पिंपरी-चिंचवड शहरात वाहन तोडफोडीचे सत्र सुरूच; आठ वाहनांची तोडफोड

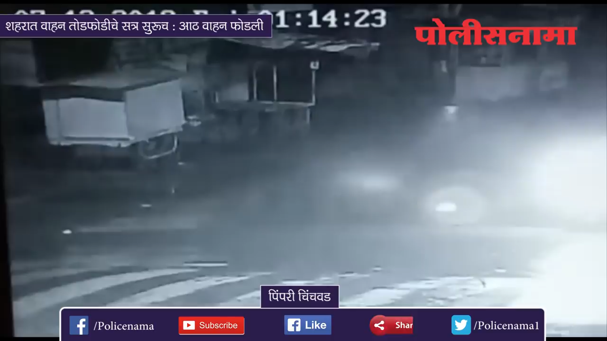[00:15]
पिम्प्री चिंच्वाण शहरात वाहन तोड फोड़ीचे सत्र सुरूचा है गुरुवारी मद्धरातरी दूचा के वरू नलेला अधन्यात तीन समाज कंटकानी कोई ताने आट वाहनांची तोड फोड केली है याथ दोन रिक्षांचा समावेश असुन इतर